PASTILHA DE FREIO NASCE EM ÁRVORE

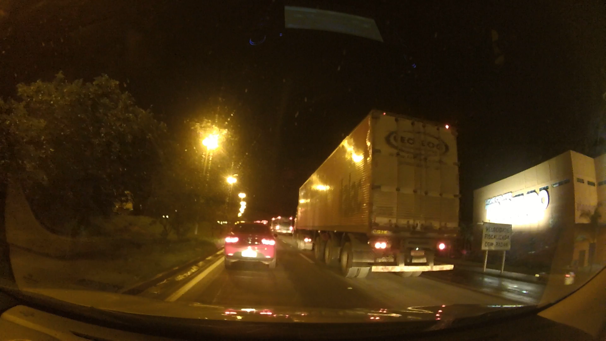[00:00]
Desgraça do retorno, que essas desgraças que estão aqui, não tem semáforo, não tem nada, mas essas desgraças vão parar todo santo dia aqui,
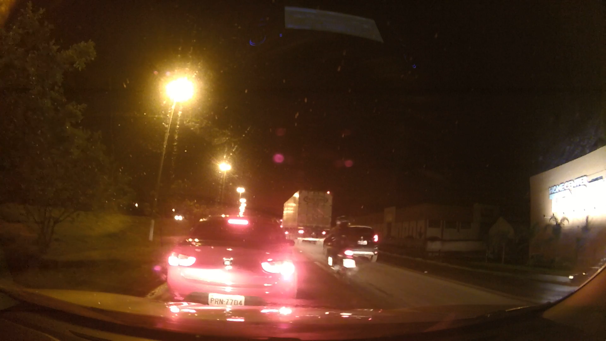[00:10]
para todo santo dia aqui, não tem semáforo, não tem faixa de aceleração, é a coisa mais escrota, mais desgraçada que pode existir numa BR, que essas desgraças ficam parando aqui todo santo dia, porque para poder dar beijo para quem vem de lá, então não era mais digno de botar desgraças no semáforo aqui, porque que só bota pardal nessa desgraça, eu quero que um amaldiçoado me explique só isso,
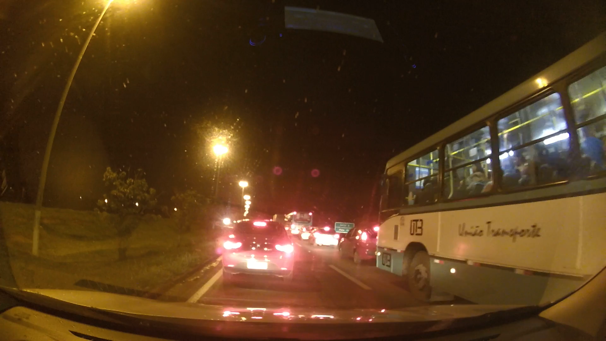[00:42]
se todo santo dia essas desgraças ficam paradas para a gente atravessar, para carro entrar na pista, porque que não bota semáforo nessa desgraça, pelo menos alguém andava, mas só quem anda os outros, quem está nessa desgraça, dessa BR, não anda porra, dependente de mim ficar no resto da vida e de esse retorno,